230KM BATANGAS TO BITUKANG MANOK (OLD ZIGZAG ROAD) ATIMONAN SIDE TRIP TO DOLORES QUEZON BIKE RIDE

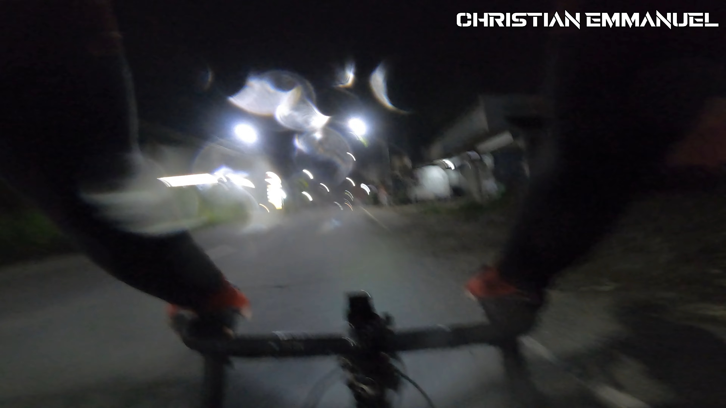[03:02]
Umamon dito sa may Dalisay. Wala namang ganyanan. Wala namang ganyanan. Ito yung pababa ng Palma ngayon. Medyo minor lang kami kasi basa.
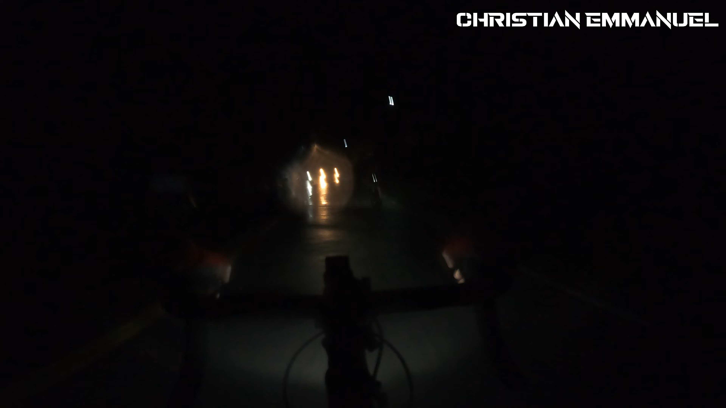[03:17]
Konting bato lang dyan sa gitna. Masagasaan namin, baka magsumemplang kami. Konting banking lang, baka magslide kami. Ito yung may overview na puno. Ayan. Dahan men, baka may kabayo! Nasa may Alaminos na tayo. Anong oras na ba?